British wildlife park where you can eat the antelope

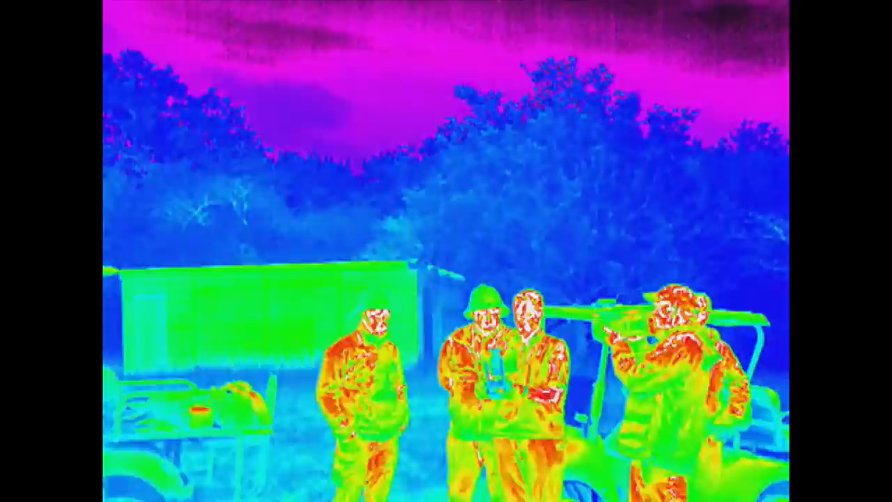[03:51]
They have a thermal drone which tech mad Ed is more than happy to demo.
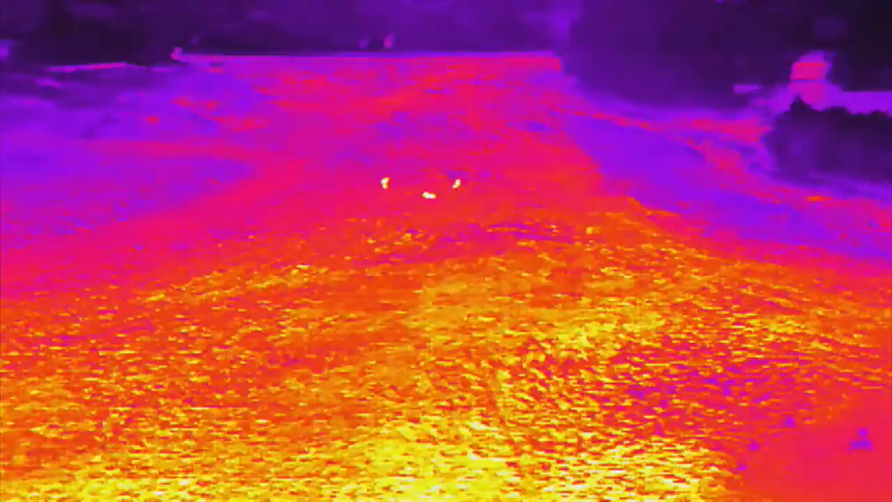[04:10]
able to do some very good identification with the thermal and that for me is so important.
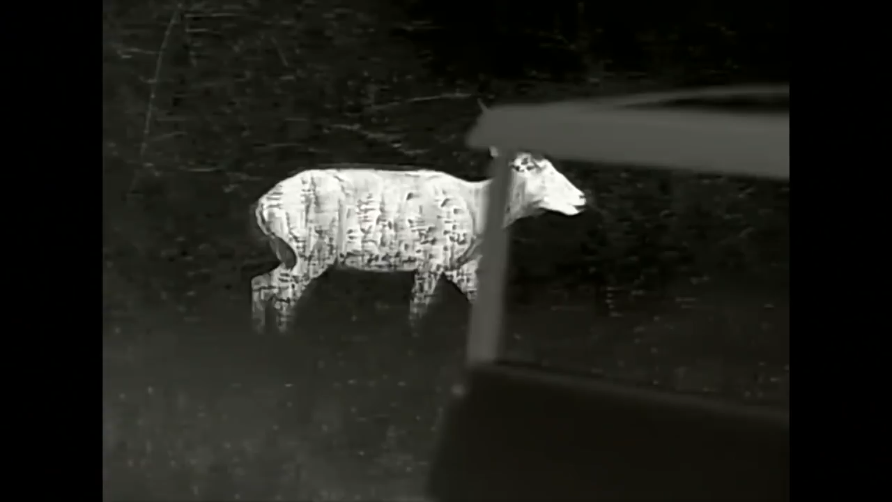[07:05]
This is the E6 Plus spotter. The V3 so the third version.
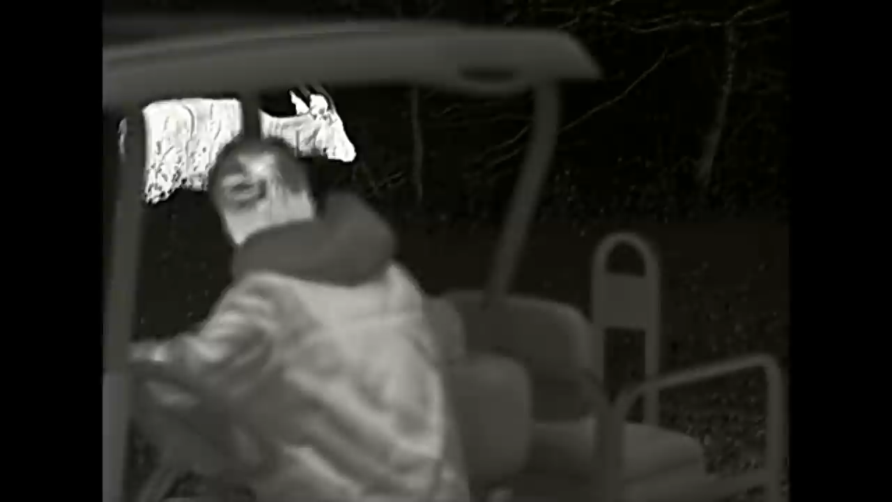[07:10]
The most impressive thing is it's got an OLED Super HD display on there.
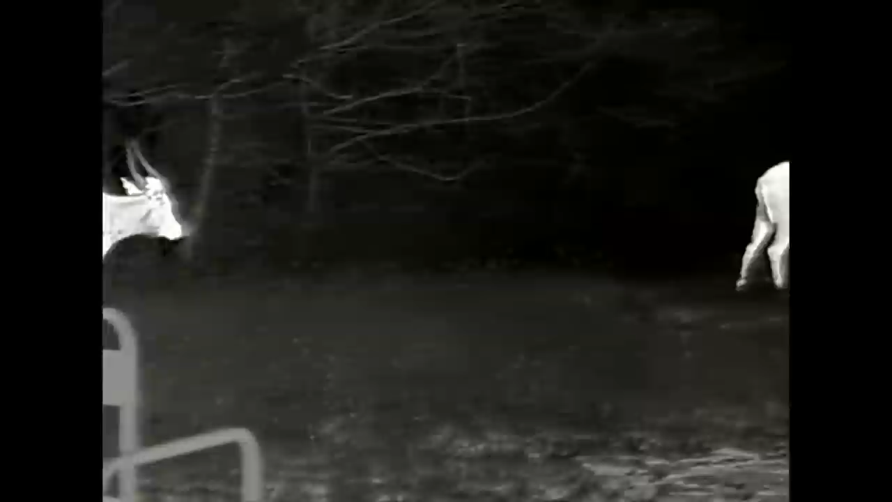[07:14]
So the level of detail that we're getting. You know when we're saying we're seeing the stripes on the coats of the bongo and we're seeing the white spot on its face.
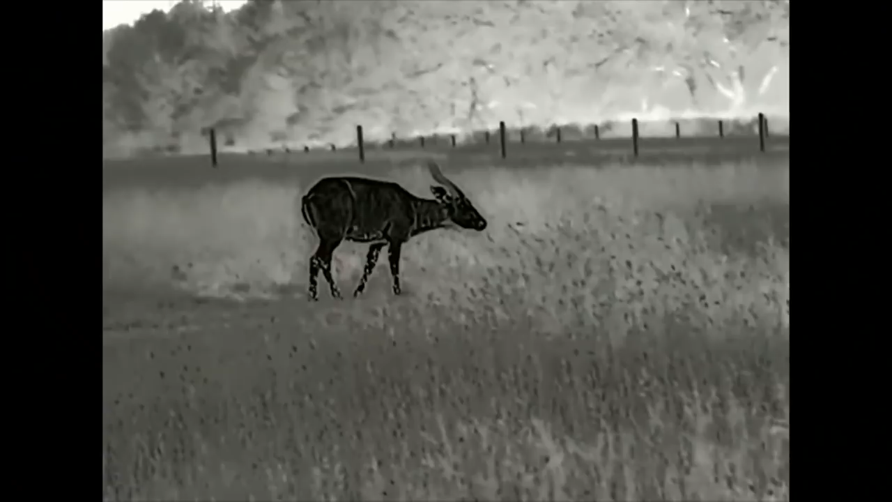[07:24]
We're seeing that and recording it. So this thing I've been using this thing now for 3-4 weeks.
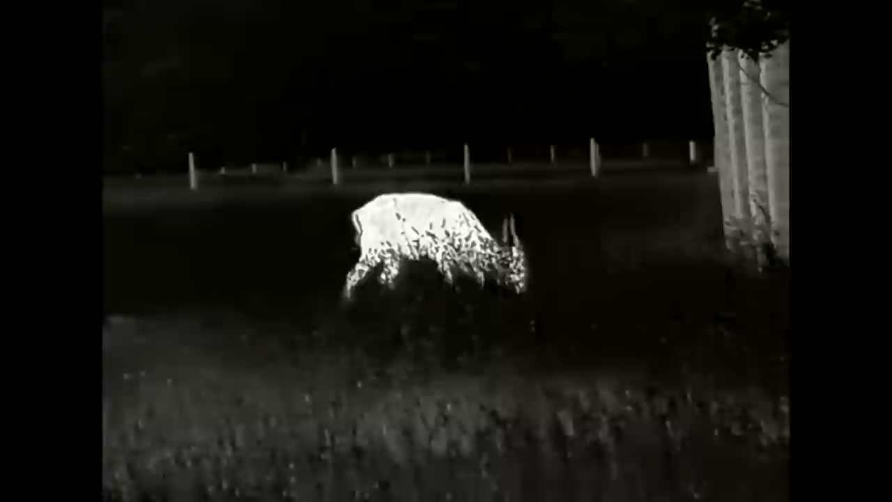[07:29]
It's astounded us every time we've been out with it. It's really really really cool.